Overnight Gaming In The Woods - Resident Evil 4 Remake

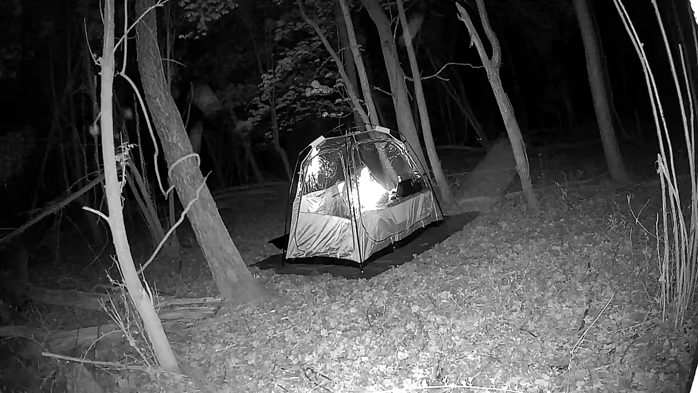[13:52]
I think it's that deer that was checking me out earlier. It definitely looks like something on four legs just kind of staring and watching at me. And honestly, I had no idea anything was there. I only found out about this later when looking back at the footage. It ended up watching me for a couple minutes and then after it had its fill, it disappeared into the night just like it came. Pretty wild and I had no idea it was there.